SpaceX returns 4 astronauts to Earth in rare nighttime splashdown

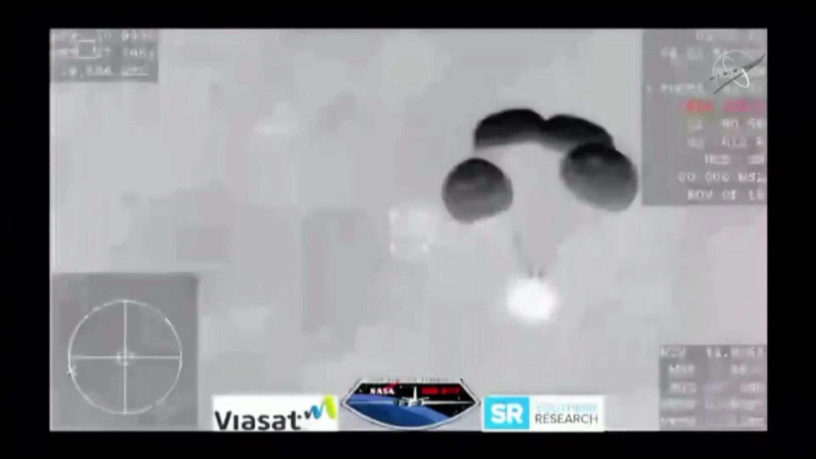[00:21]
And this view coming from the WB-57, a very clear image of those four main parachutes slowing the vehicle down to what will be about 16 miles per hour prior to
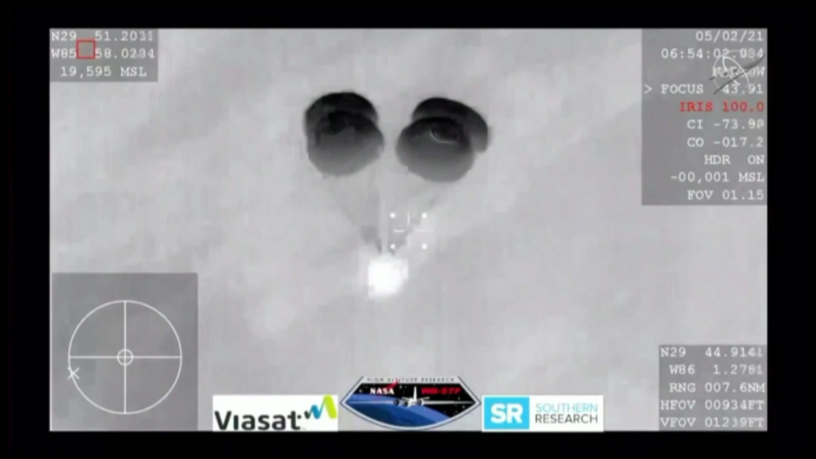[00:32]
splashdown just off the coast of Panama City, Florida.
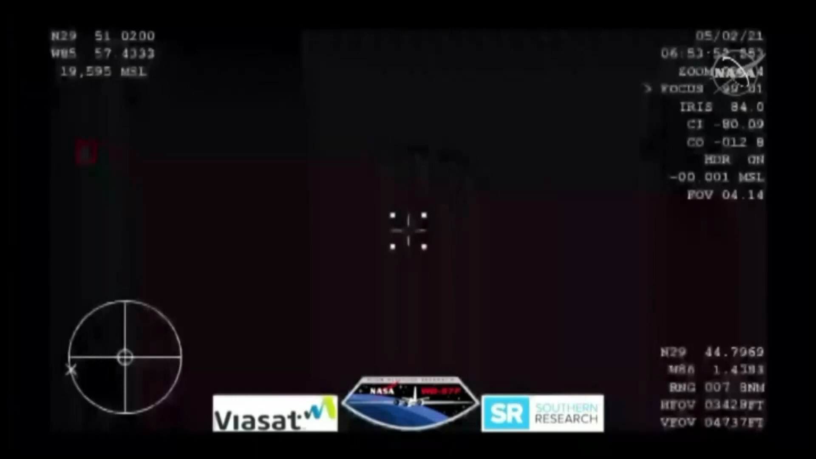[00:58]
The Dragon 1 program had great success with water landing with 20 successful splashdowns over the course of that program,
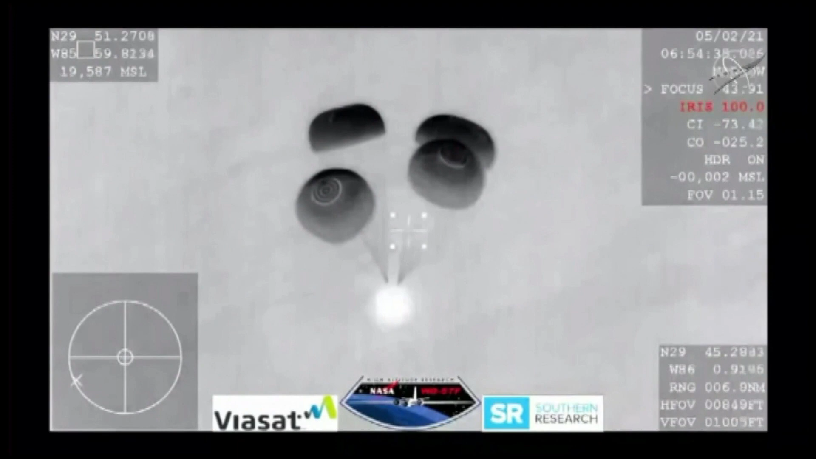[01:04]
nine of which were carried out by flight-proven Dragon spacecraft. At Spayside, you've broken, but we show you just under 800 meters.
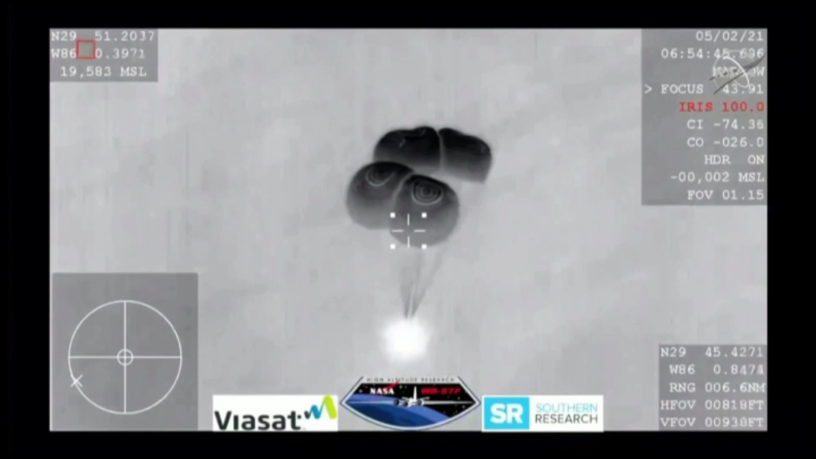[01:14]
Still good descent, right?
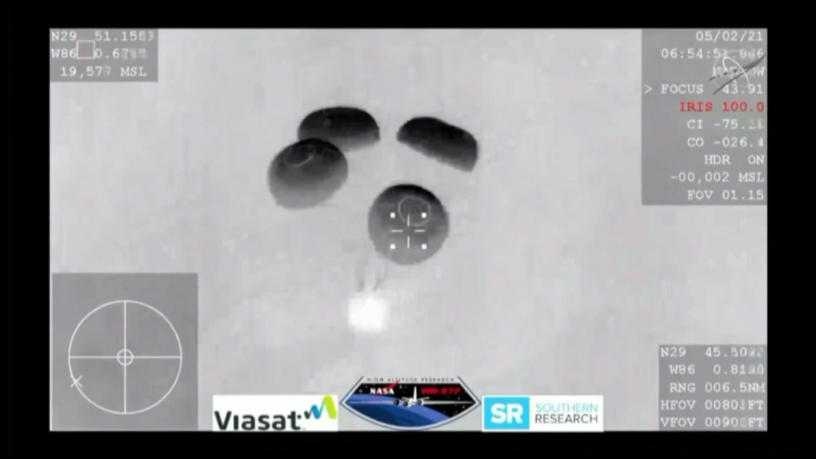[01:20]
Just under 800 meters from the Earth. That's about half of a mile.
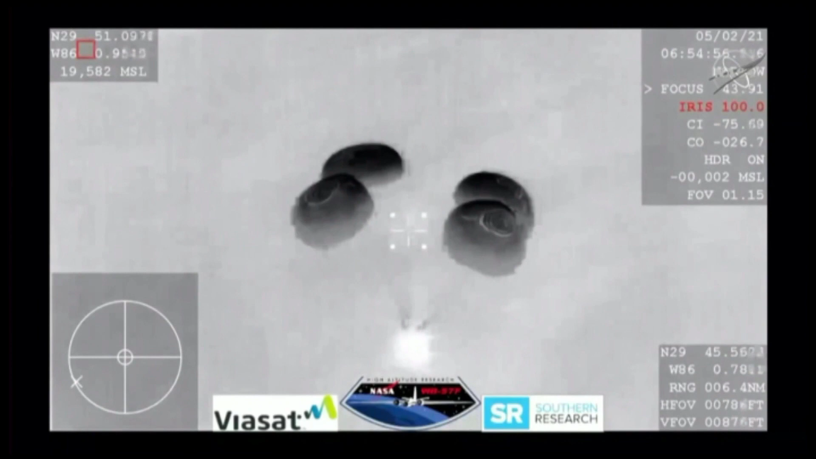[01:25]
And we are tracking splashdown.
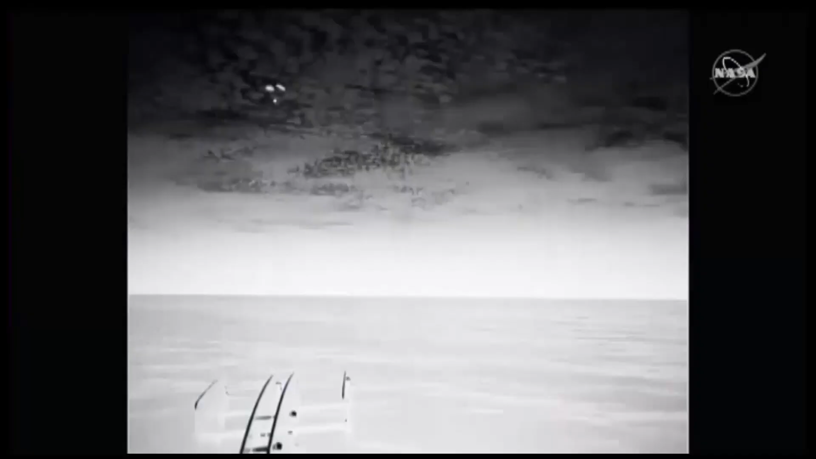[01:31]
And 600 meters, and we're showing 10 meters per second on the descent rate. A little higher than that. SpaceX copies. And what a view we have here. Even though it's nighttime, we have some great visuals of Dragon there with his four main chutes deployed.
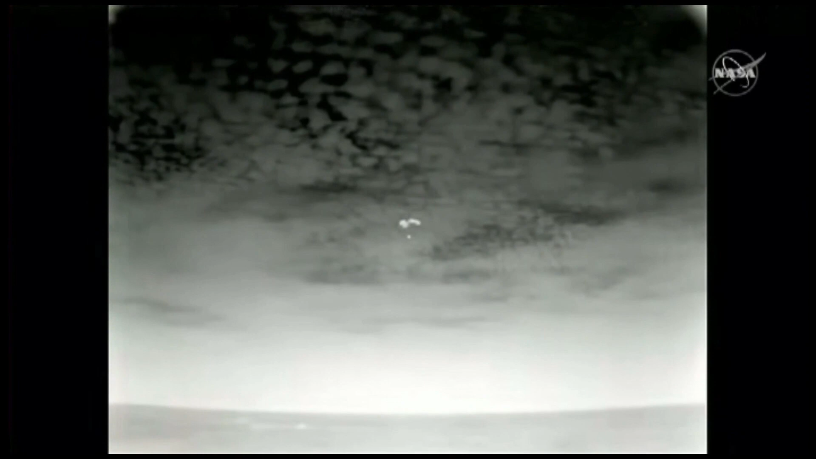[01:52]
Slowly coming back to Earth. Splashdown is scheduled for just a few minutes from now. 200 meters. Now just a quarter a mile away from splashdown. And that splashdown time is scheduled for 11 57 p.m. Pacific time.
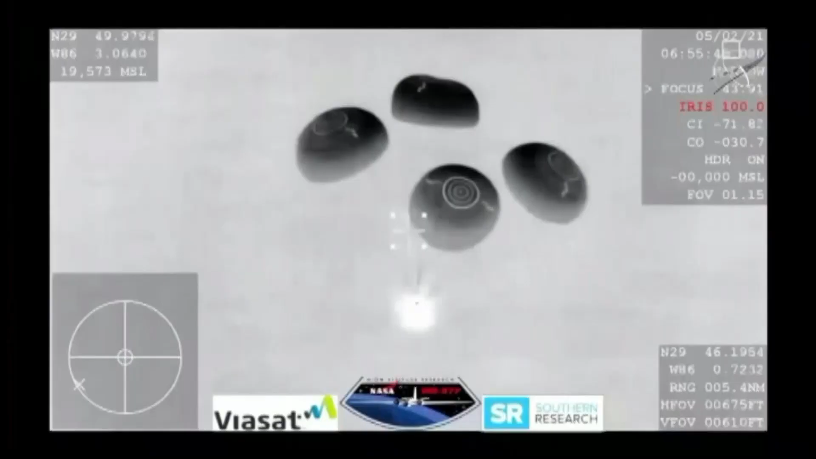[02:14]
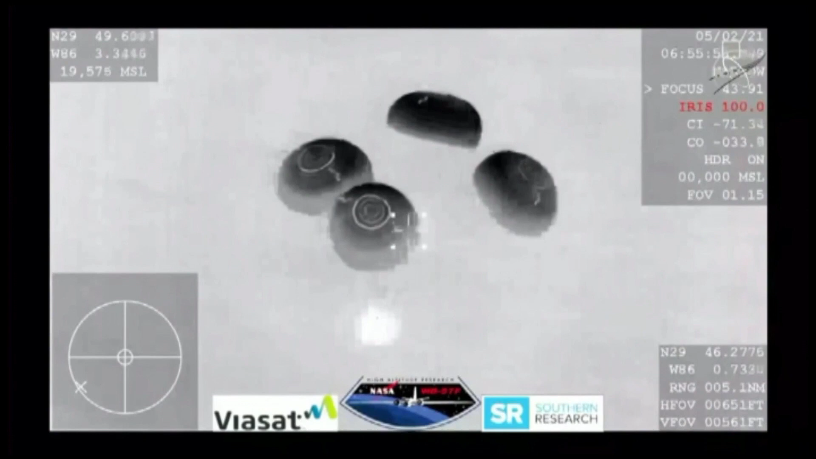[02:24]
And SpaceX, we show nominal descent rates. 200 meters. Brace for splashdown. SpaceX copies. Brace for splashdown.
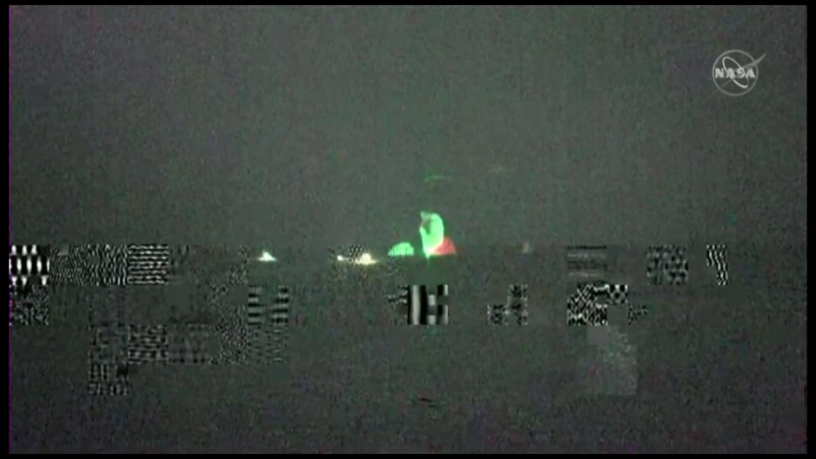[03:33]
SpaceX copies and concurs. We do she main cut as well. So again, you heard the applause. The Crew-1 capsule has returned. And we have successful splashdown. The main chutes have also cut as well.